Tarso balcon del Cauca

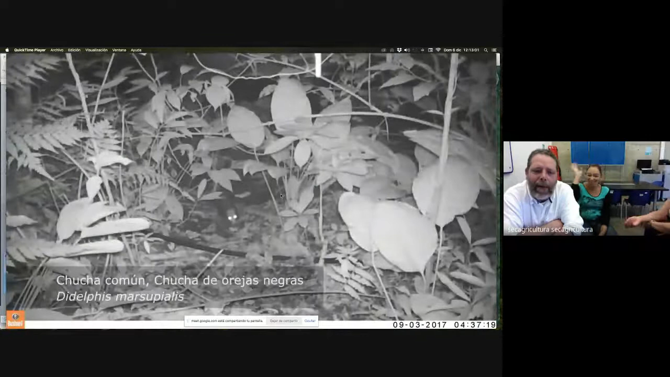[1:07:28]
productores del municipio y con ellos empezamos a levantar bueno que había cierto entonces por ejemplo me voy a ir pasando porque para
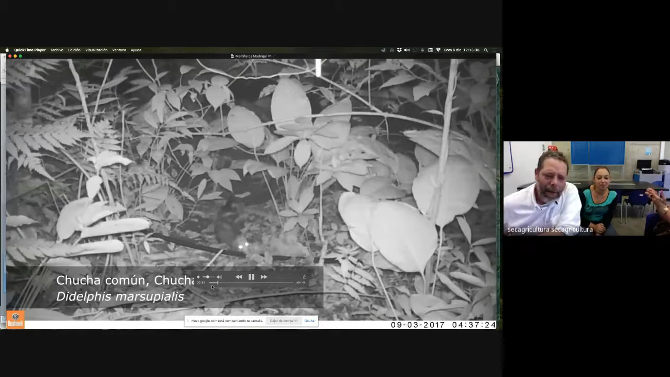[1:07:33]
no hacerme muy cansón chuchas hay varios registros de chuchas como ven este es un chucho bastante grande que estaba recorriendo
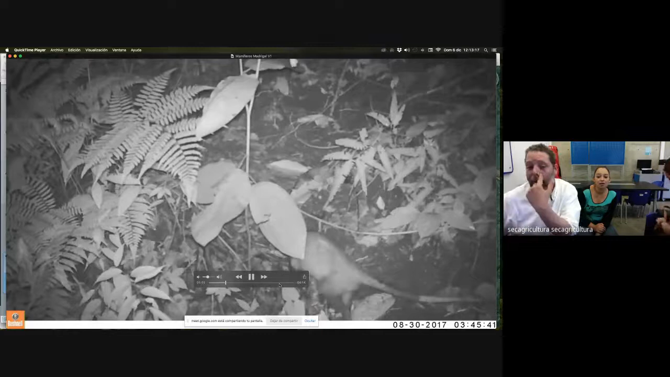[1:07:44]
ahí pero les quiero mostrar otras especies por ejemplo una chucha mantequera la que les mostré que tenía los chuchitos obviamente en la noche no se
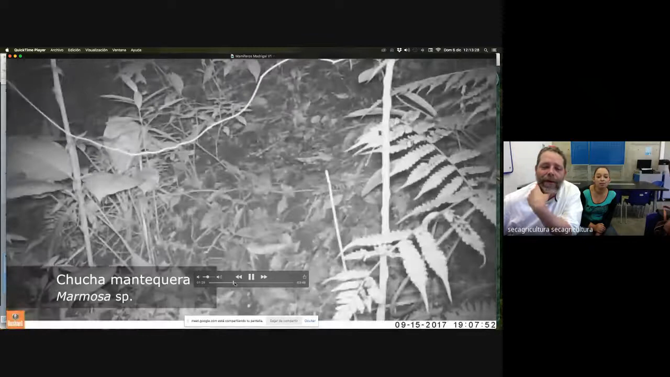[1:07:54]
puede ver bien los colores pero ahí están las chuchas mantequeras miren el movimiento de la
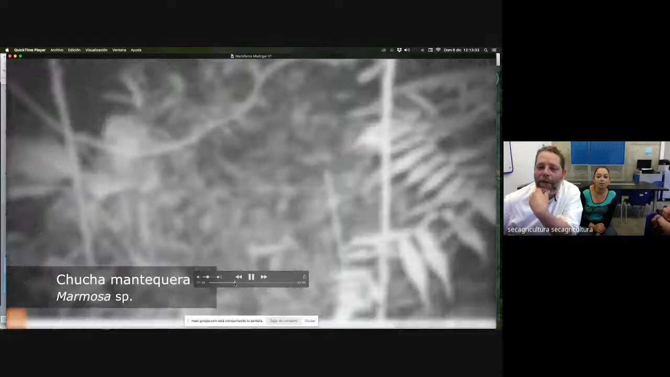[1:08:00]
cola lo del ataque ellas mantienen esa cola así parada y como
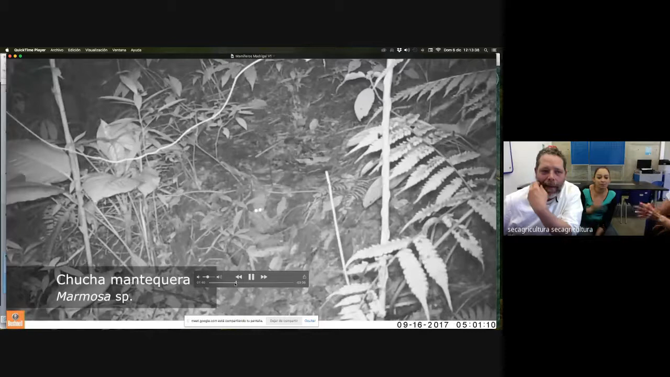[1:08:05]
tienen la cola prensiva entonces se mueven con ella a la espera de encontrar donde agarrarse
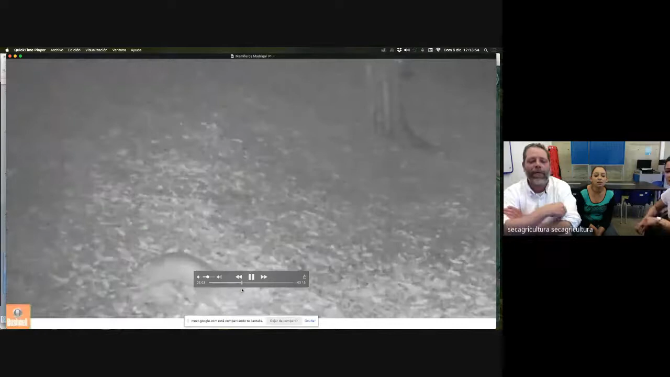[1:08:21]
armadillos está el armadillo de nueve bandas y lo que le decimos el coletrapo que es ese amarillo que no tiene anillos en la cola entonces por eso le dicen coletrapo
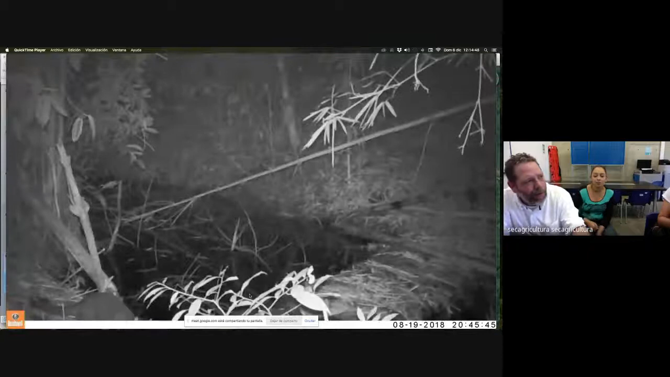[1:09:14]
uno de los de los digamos como para mí fue impresionante encontrar todas estas especies esto es un par
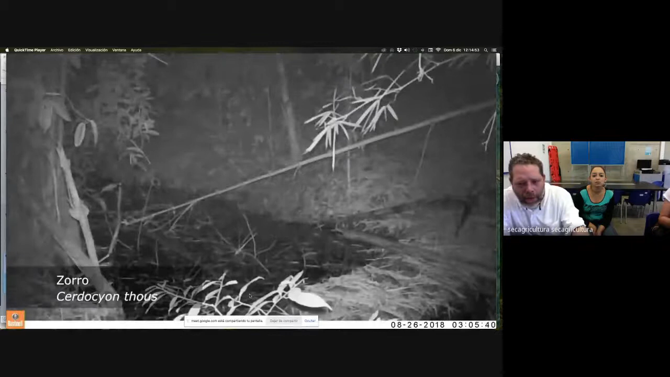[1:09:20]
de zorros atravesando una sequía en la finca para mí fue muy importante encontrar tantos carnívoros los bosques ecotropicales tienen la característica de que son altos en especies de mamíferos medianos ¿cierto? y pues lo vemos todavía en el municipio por eso les decía que a pesar de esta historia de colonización de potrerización de nuestros ecosistemas pues hoy es es maravilloso todavía encontrar muchas de esas
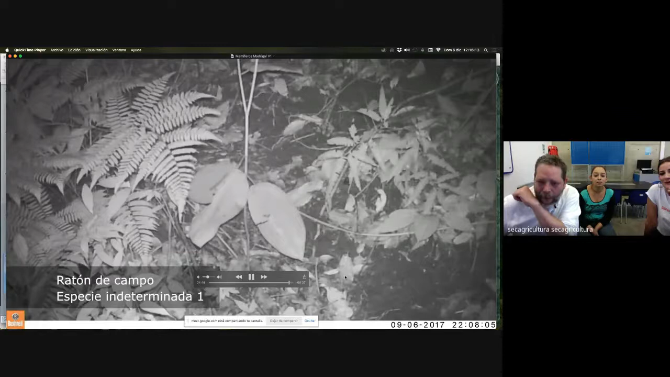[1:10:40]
bueno eso eso por ese lado eso lo registramos como dice ahí entre el 2017 y el 2019